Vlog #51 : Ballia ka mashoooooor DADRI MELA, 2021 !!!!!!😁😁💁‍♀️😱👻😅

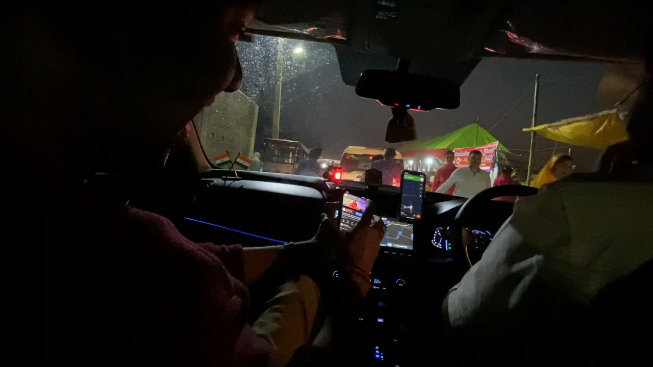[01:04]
यार गाना बनने है यार। सो गाइस वी हैव फाइनली रीच्ड ददरी मेला। अभी ये एंट्री ही है ना? पर हम कार भी पार्क करेंगे।